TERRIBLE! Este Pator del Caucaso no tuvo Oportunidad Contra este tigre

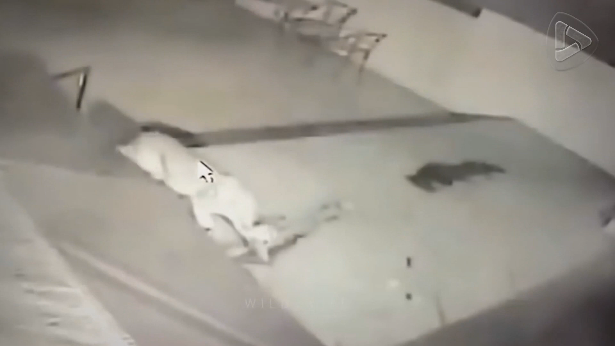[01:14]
Mientras este peso duerme apaciblemente, un leopardo irrumpe de repente para cazarlo.
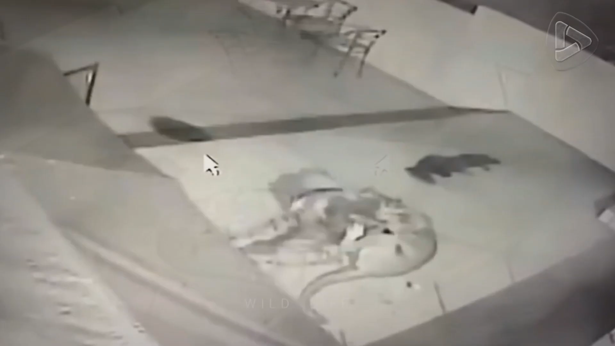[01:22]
El peso soporta lo suficiente para que los gritos de las personas espanten al leopardo.
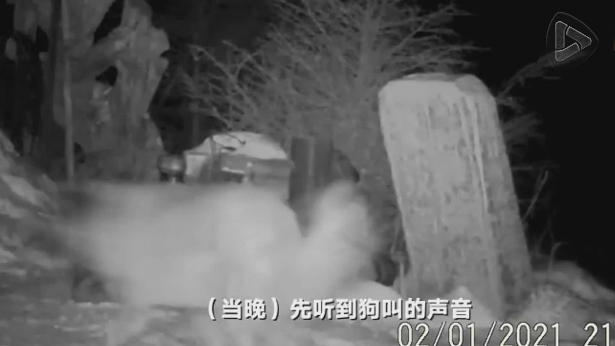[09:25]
Un tigre de amur, también llamado tigre siberiano, embiste a este pobre pastor del Cáucaso.
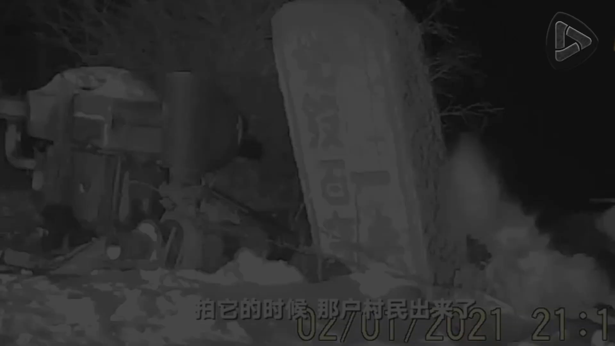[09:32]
Lo toma del cuello y literalmente en segundos logra finalizarlo.